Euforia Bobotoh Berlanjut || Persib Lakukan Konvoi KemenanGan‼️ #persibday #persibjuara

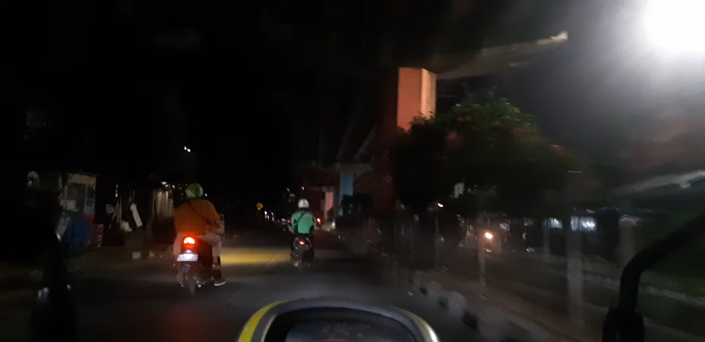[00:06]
Ini rame nih kok jam 10 ke atas ya.
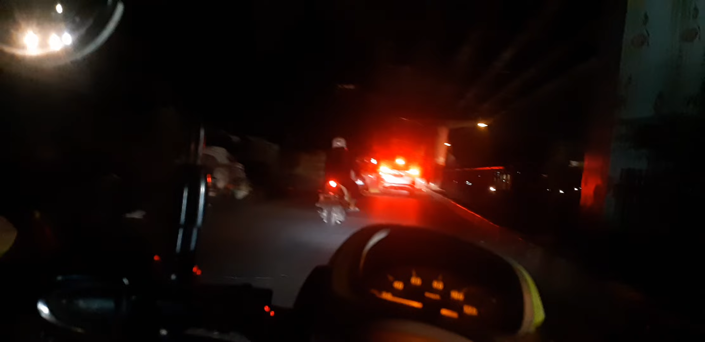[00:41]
Jeruknya. Nah itu banyak yang pawai.
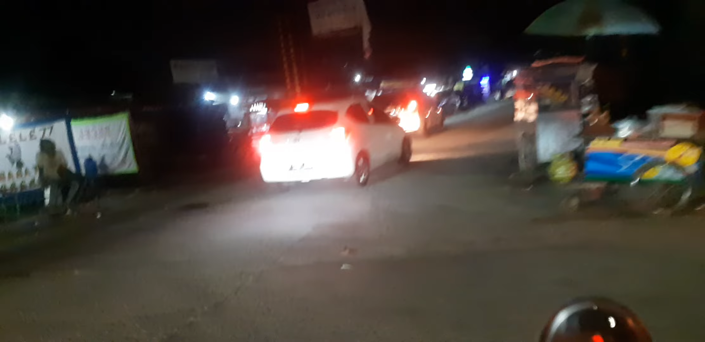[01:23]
Macet. Dah. Wes nang kene aman. Tenang. Ditutup, Pak. Ditutup, Bi. Ini pawai iki nobar kok lho. Yo. Mana? Nobar itu layare.